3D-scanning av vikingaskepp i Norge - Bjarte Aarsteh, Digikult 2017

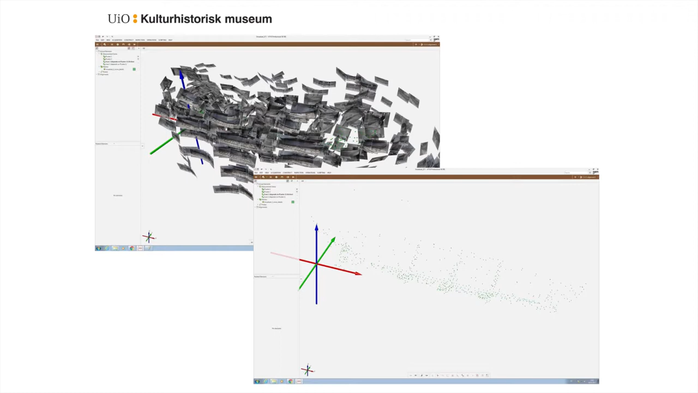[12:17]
Det är väldigt raskt och väldigt precis, ekstremt precis. Det är ner till 0,005 mm.
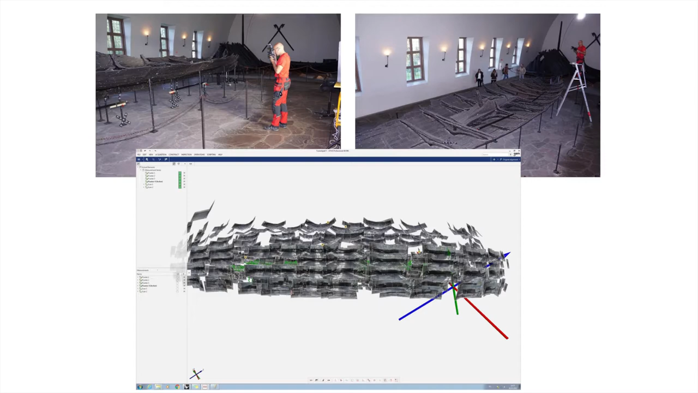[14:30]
Och så får du då med alla bilder i fototriketoppen runt.
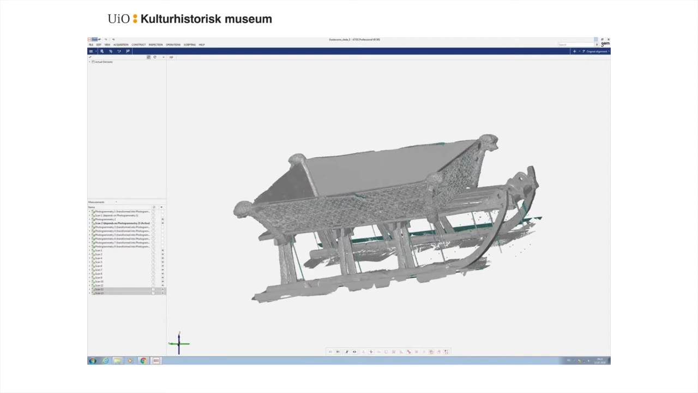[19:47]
så får du ut en en ett scann av den här har jag inte ändå lagt trita uppbilden över det och den här är inte färdigprosessert
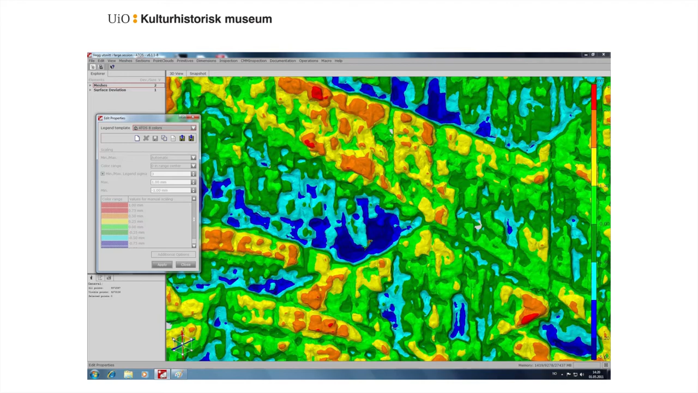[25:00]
där och så har du då då ser du den här är umuliga att se det är 2 mm djup fyllt av kärer och det kommer fram vid hjälp av skanning